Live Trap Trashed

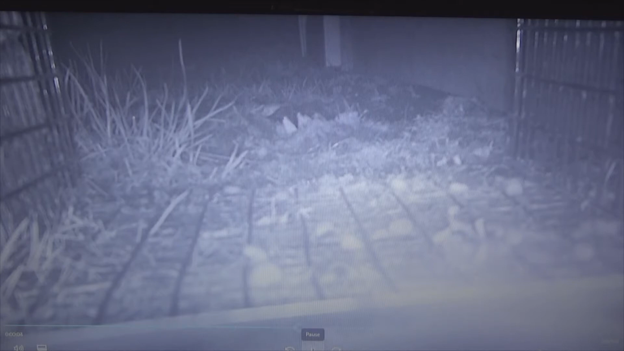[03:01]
right here, right there, there's a worm moving. And I think that's what this camera picked up on. There's a worm right there moving. That's interesting. All right. So I don't know if you'll be able to see it, but it's going to be right in this area right here.
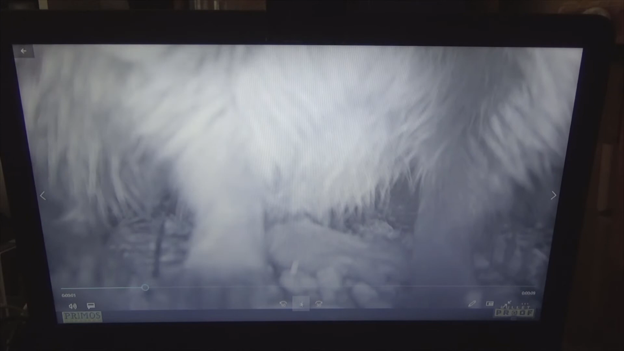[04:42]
So he seemed quite content in there until he got stuck in there and couldn't leave when he wanted to.
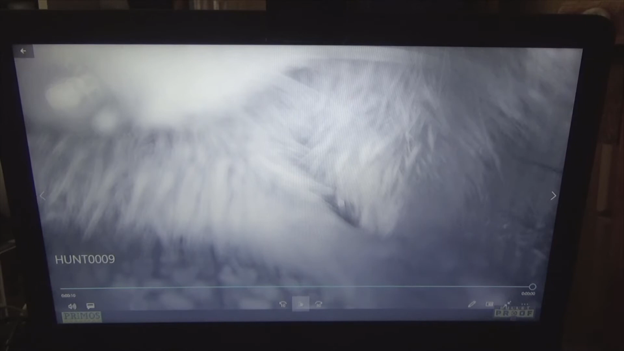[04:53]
So we're up to 13. These all, these frames are all basically the same thing. It's, it's just the raccoon eating.
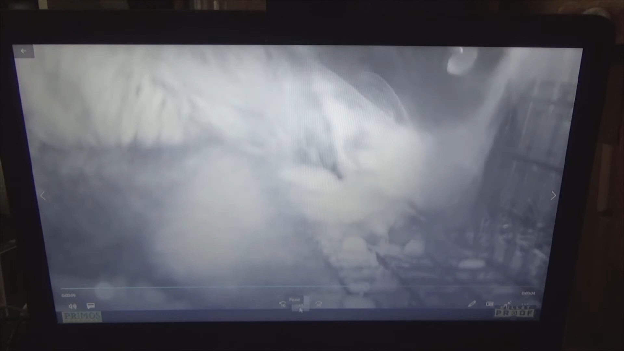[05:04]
All right. This is 35.
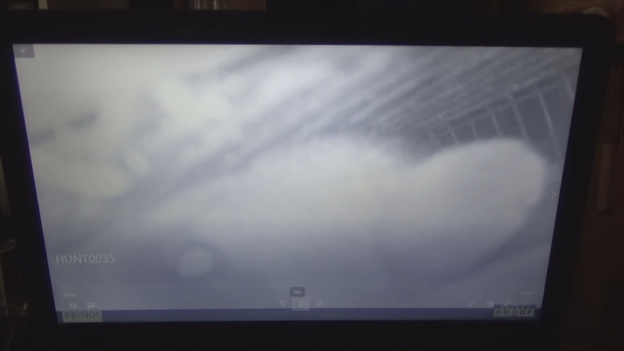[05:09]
And somehow he's got the camera twisted back around in, facing into the cage. And he's working on, and this is the door right here.
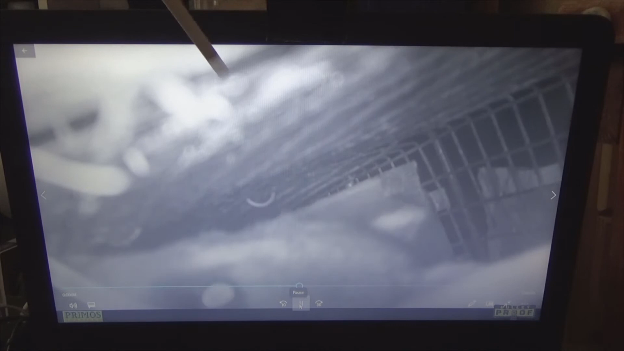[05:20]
So he doesn't have it opened yet.
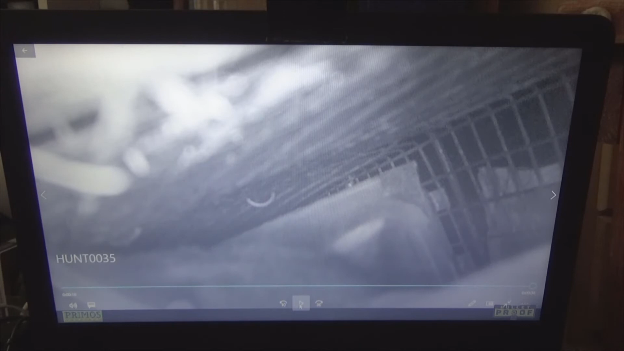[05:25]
All right. So this is number 42. And he clearly knows how to get out because he's been working on getting his paw underneath that cage and through it to try to release that, uh,
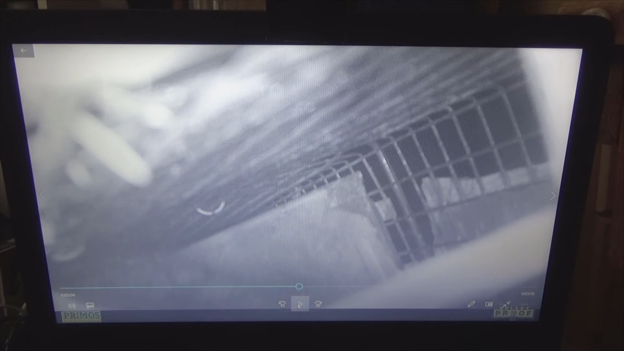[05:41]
release and move the, the cage, as you can see right here. He's been in one of these before and he's learned how to get out of it.
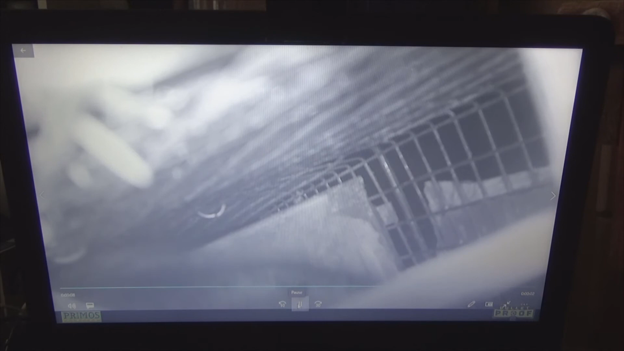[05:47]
And that's the last one right there is 94. And let's see here.